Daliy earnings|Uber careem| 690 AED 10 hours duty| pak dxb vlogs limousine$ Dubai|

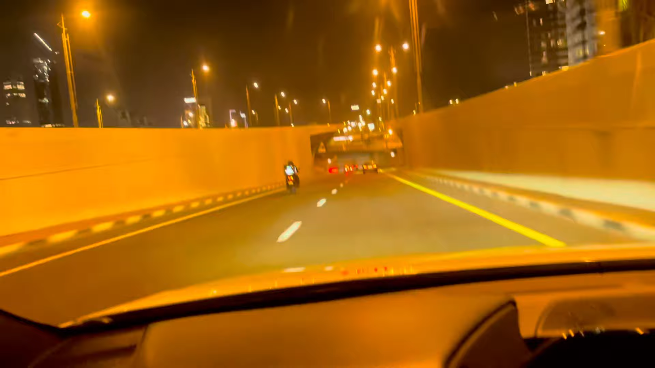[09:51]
تو جی ماشاءاللہ مرینہ سے ہوتل میں میں دوبارہ گیا
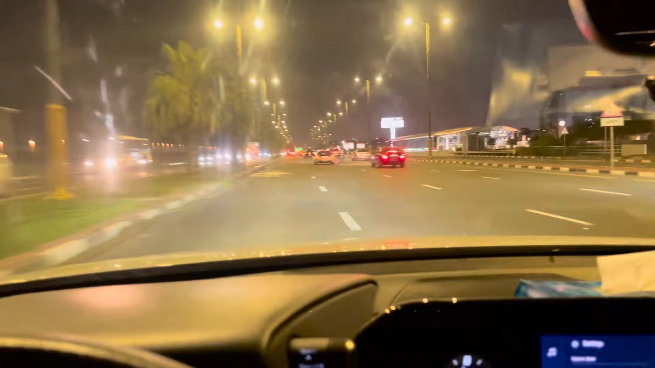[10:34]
ابھی جی ہم نے آپے گھوم رہے ہیں ہرپور والی سائٹ پہ یہ ہرپور کی لوکیشن بڑی پیاری ہے جی آپے
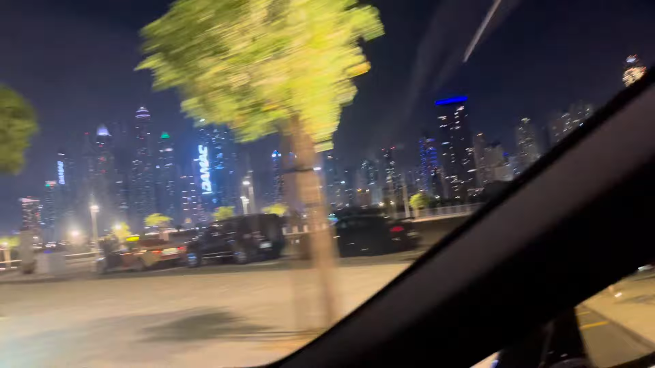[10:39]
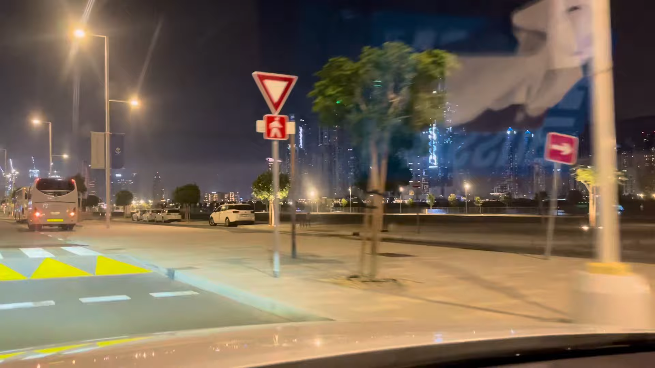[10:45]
یہ سائٹ پہ سمندر ہے تو بوکنگ نہیں آرہی ابھی بج گیا ہے جی بارہ
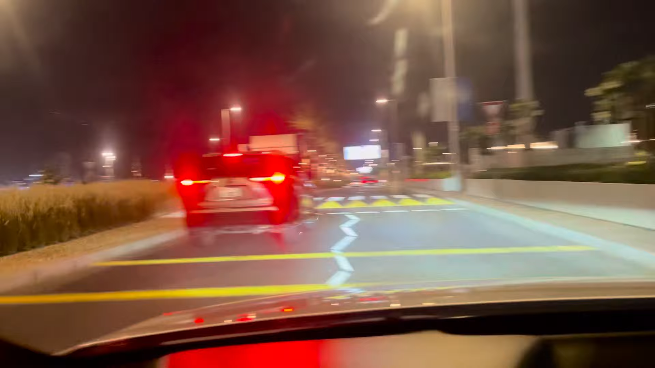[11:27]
تو اس سائیڈ میں جانا ہے یہ ہائی لینڈر والے بھائی بھی جا رہے ہیں تو آگے سے یوٹن کر کے ان کو پیک اپ کرنا ہے
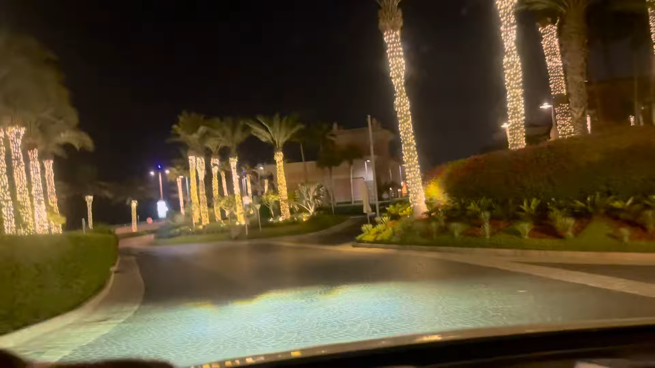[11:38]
تو جو یہ دبائی کا مشہور اٹلانٹس ہوتل ہے یہاں پہ کسٹمر کو ڈروپ کیا ہے میں
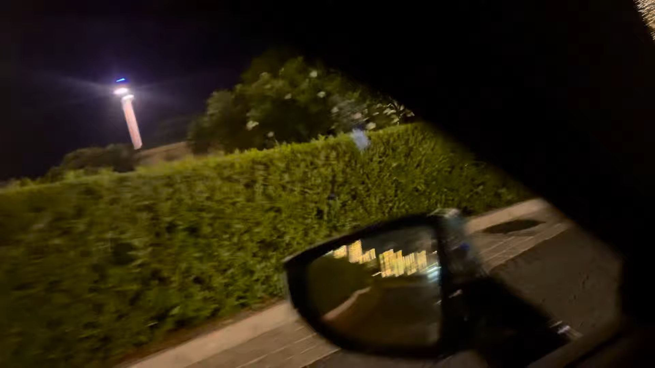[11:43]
لوکیشن آپ کو یہاں سے نہیں دکھا سکتا گاڑی کے اندر بیٹھا ہوں میں یہ بہت ہی مشہور ہے برج اور عرب اٹلانٹس اور برج خلیفات تو یہ تین ہوتل بہت مشہور ہے
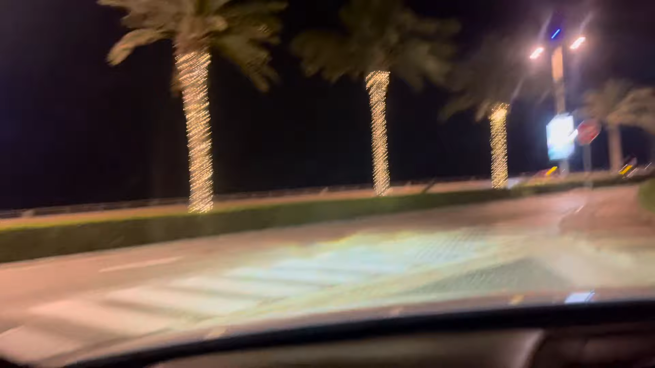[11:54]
تو یہ سائیڈ پہ بیچ ہے اندر ایک او ریڈ کلر کی لائن نظر آ رہے ہو گیا آپ کو